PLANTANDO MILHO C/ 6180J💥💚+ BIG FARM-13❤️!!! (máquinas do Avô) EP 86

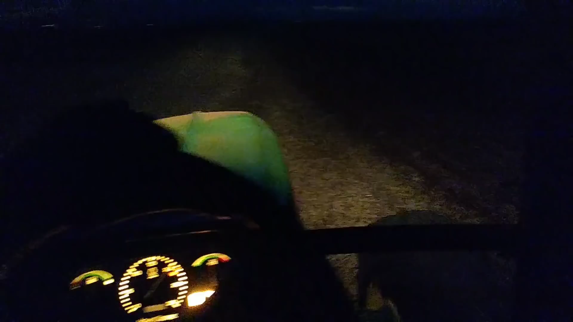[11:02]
rapazes Tô tentando ver o risco do marcador aqui Porque o negócio tá foda Se o marcador da plantadeira do meu vovô tá meio, sei lá De dia você vê tranquilo De boa Mas aí, chega de noite Tá ruim,